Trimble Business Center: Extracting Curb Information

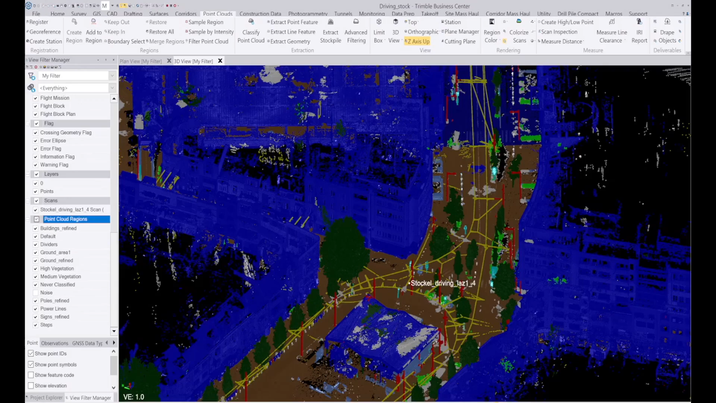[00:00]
Alright so here we have some data that was captured with the hover map mounted on a vehicle
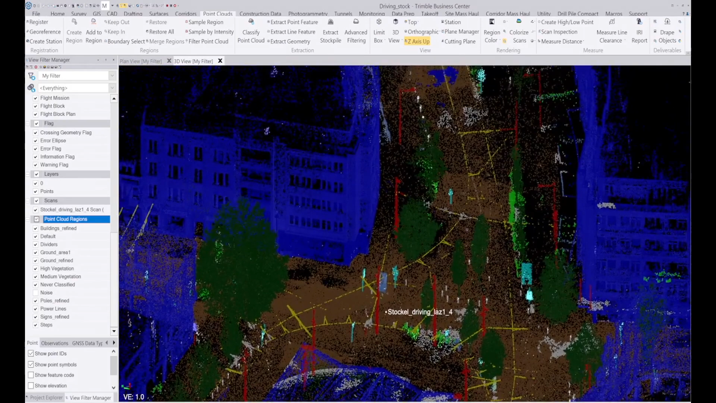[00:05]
and driven through this center of the city essentially. And as you can see it's been classified using
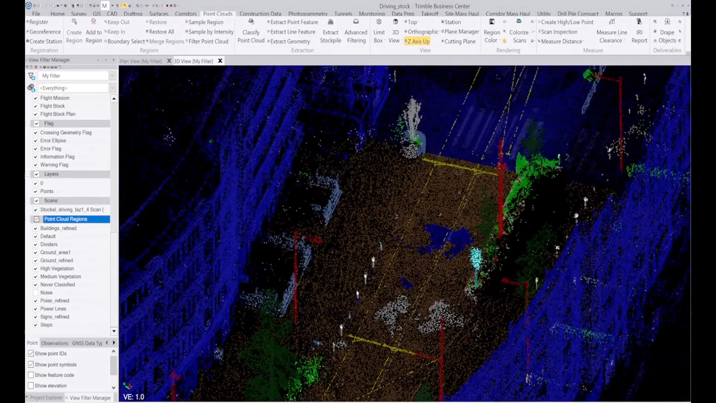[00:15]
TBC's deep learning algorithm and where this ground changes from a brown color to a blue color is where I have segregated a smaller area
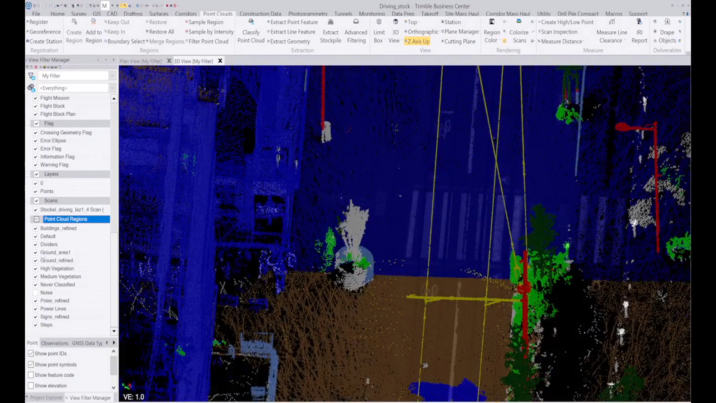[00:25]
which I've called ground area 1 just to make the data a little bit more manageable.
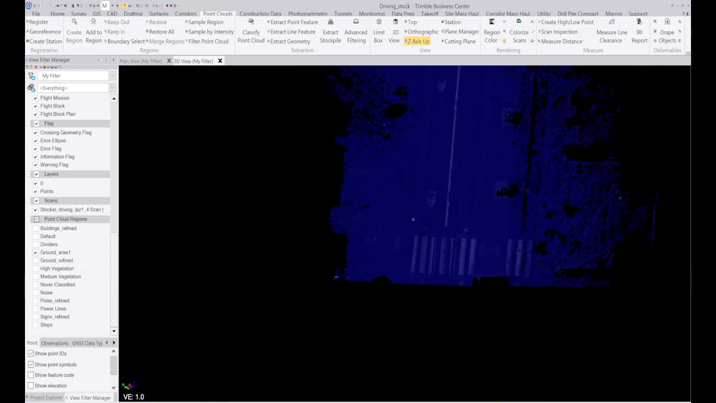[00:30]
I extract these data sets and complete a quick surface that I'm going to do.
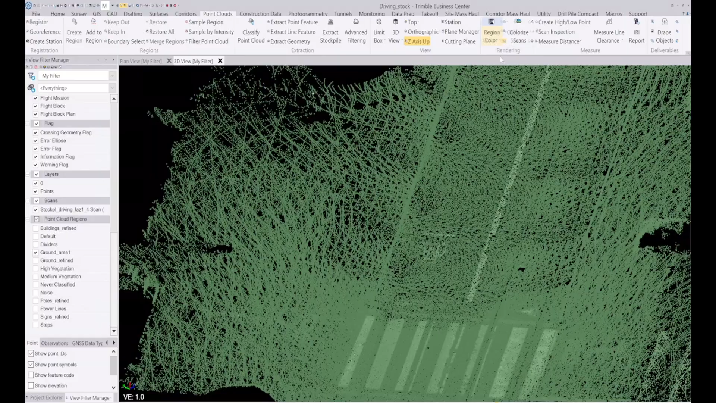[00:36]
So what I want to do first is extract some of this curve and channel information and I'm going to use that using the line feature extraction under the point clouds ribbon. So this will work on overhead lines, curb and gutter and also lane line markings. What we have to do for curb and gutter is first we need to
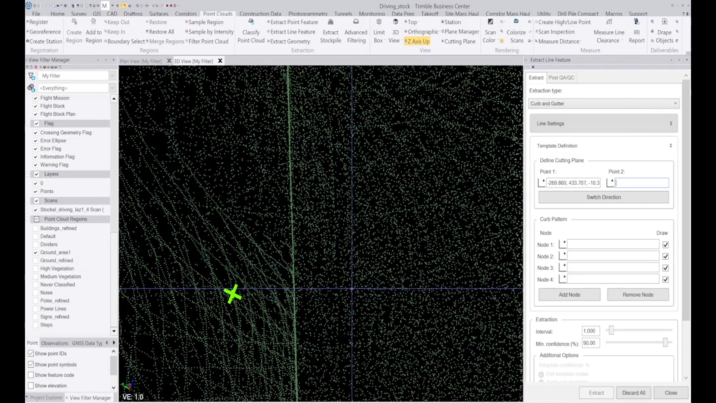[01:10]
create a cross section of this gutter so we can decide what points we want
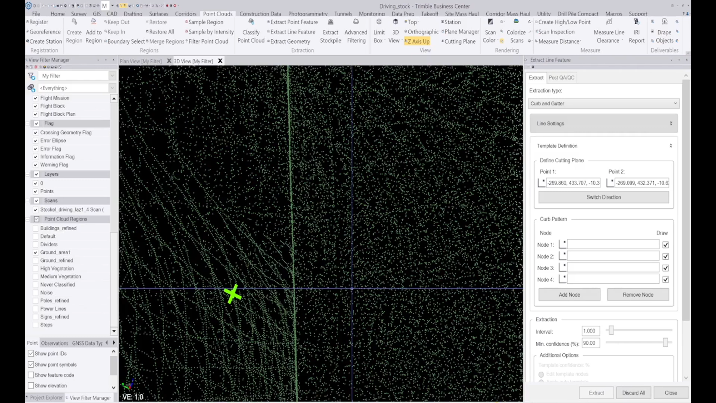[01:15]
to look for of this curb and gutter information. So now I select the nodes that I want it to look for.
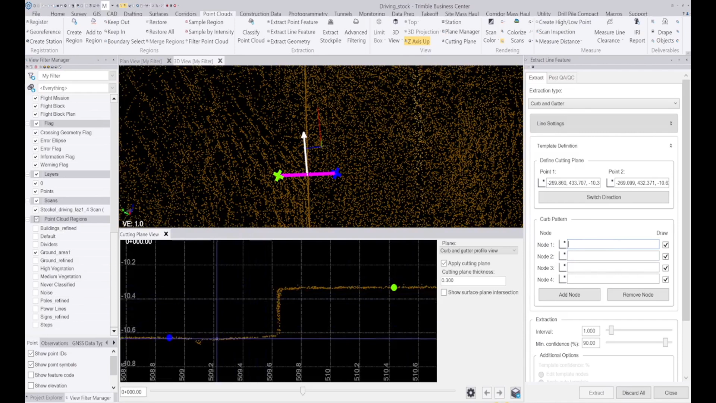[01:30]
So let's say I want one down here, one here, here at the top as well and we'll have one back here. And so this is going to automatically extract a point or a point at each node
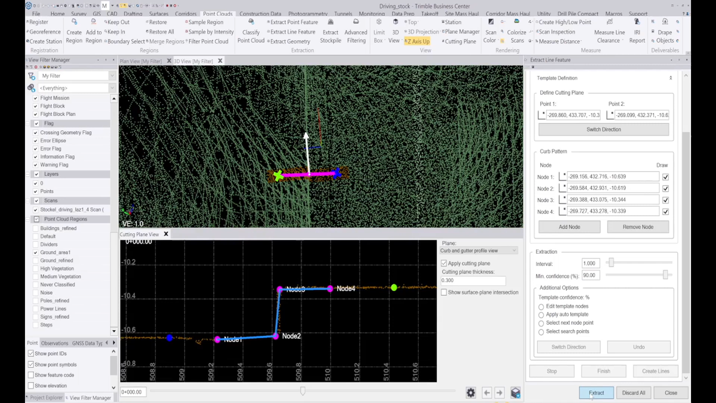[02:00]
every meter with 90% confidence and if it's less confident than that it will stop and want my input. So I click on extract and let it do its thing. This will keep going until the profile of the curb starts to change and it struggles to find those points. So here we see the nodes that I first drew are kind of, the curb is now not as high as it was. So what I can do is click on apply auto template. Still got a pretty good profile there and then I can continue.
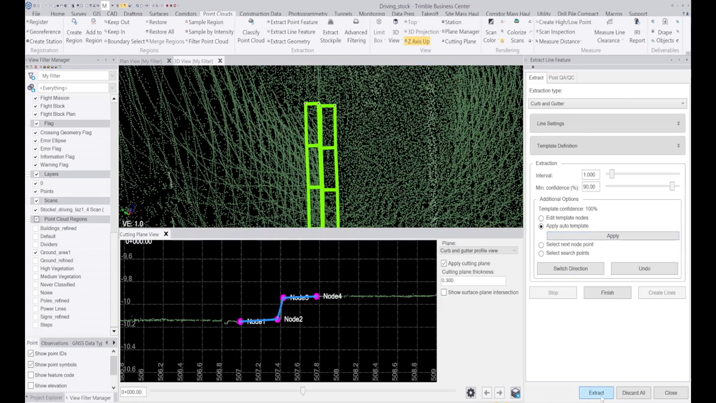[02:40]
It seems like this curb is getting smaller and smaller. So that's how I can do it. So my team played again.
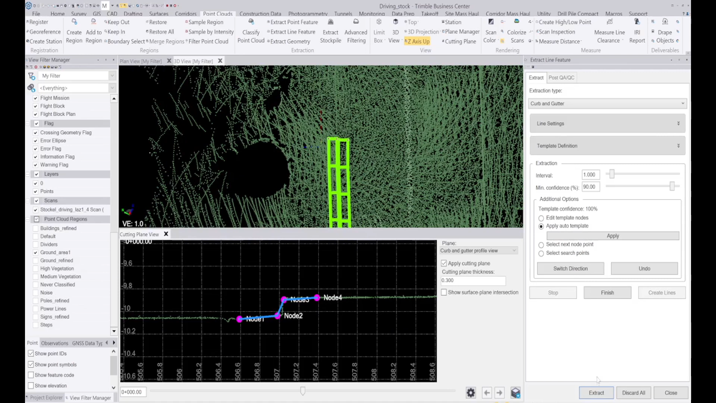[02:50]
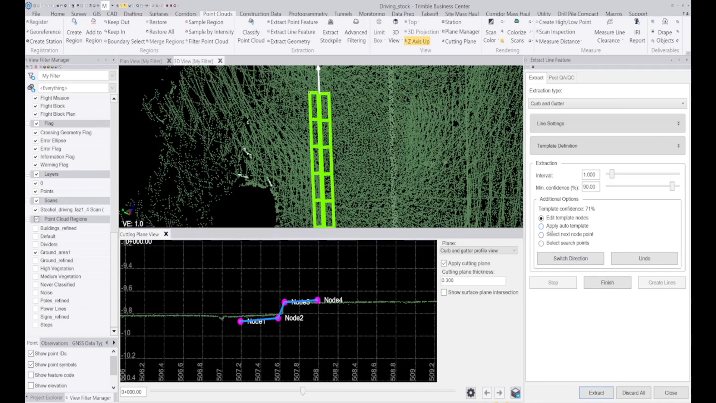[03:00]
okay let's finish that
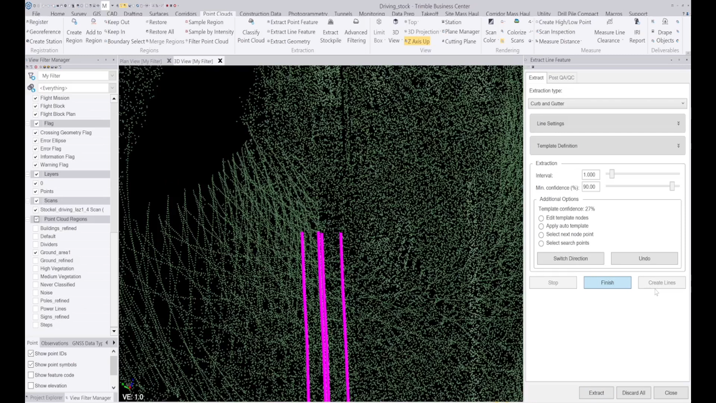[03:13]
and so that's got those lines and i'm going to click on create lines
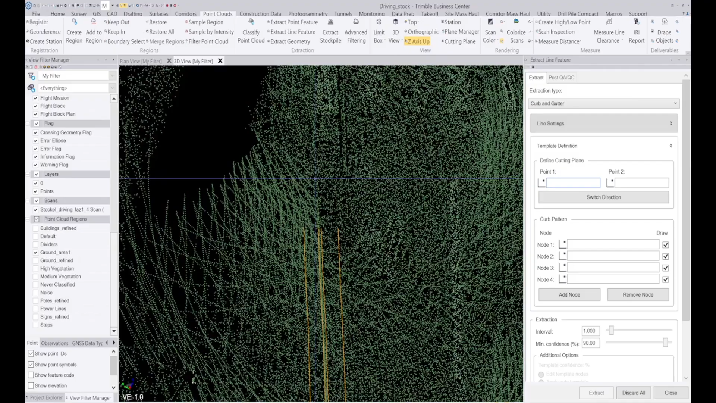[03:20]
so now what i want to do is i want to create a surface and i'm going to show you what it looks like when i use these lines to create the surface on one side of the road and on the other side of the road i will just leave the data as it is so another thing that i want to do is i want
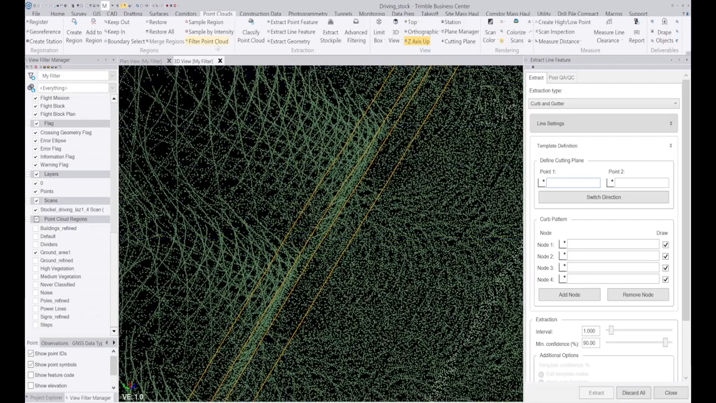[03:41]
to filter some of these points out because i don't want to use the points and the lines in the same location so i'll get rid of this and click on filter point cloud
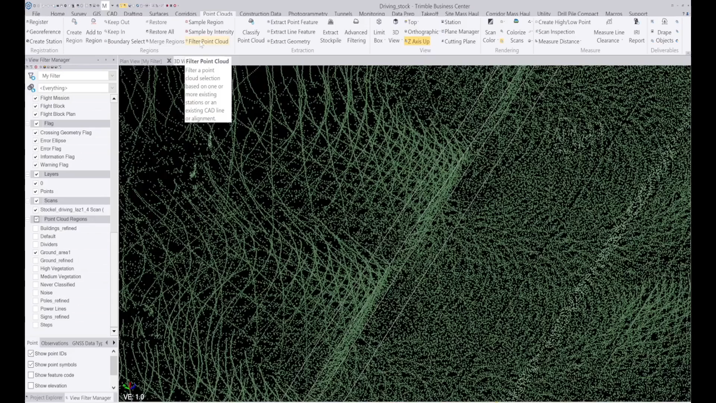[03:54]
and i'm going to filter it by cad alignment
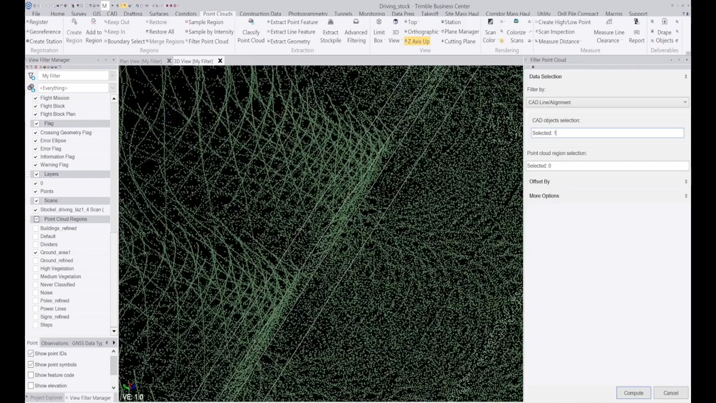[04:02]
and the line that i want to use is this one the points that i want to filter is this point cloud here
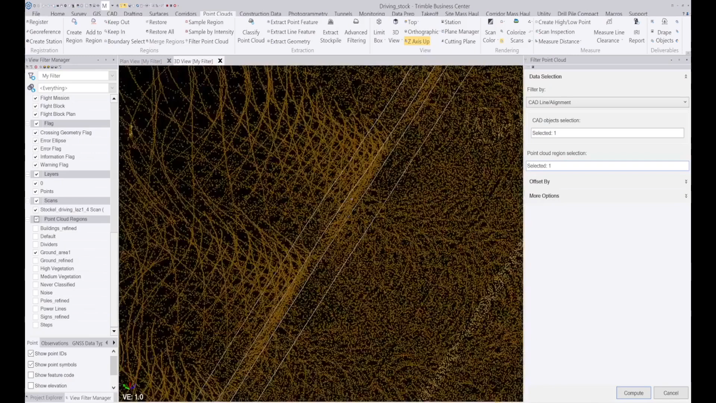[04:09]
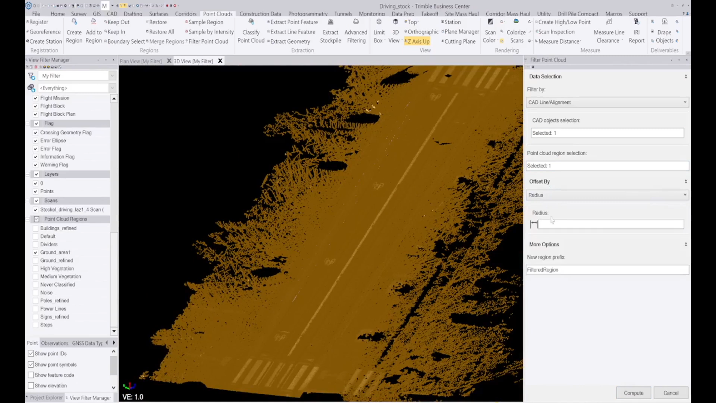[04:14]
and i'm going to filter by distance from the cad
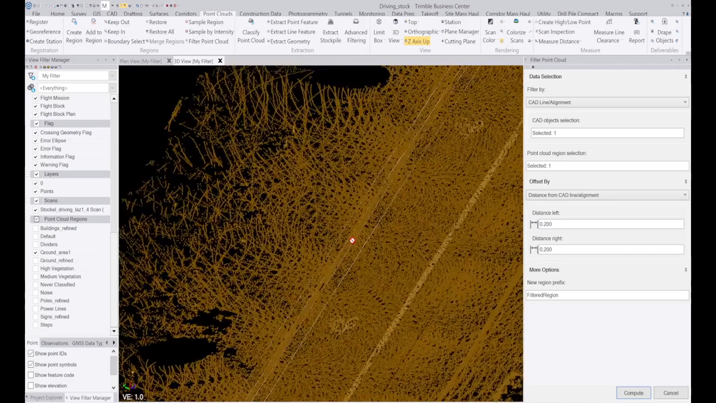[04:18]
line and i'm just going to say we want to do left and right 20 centimeters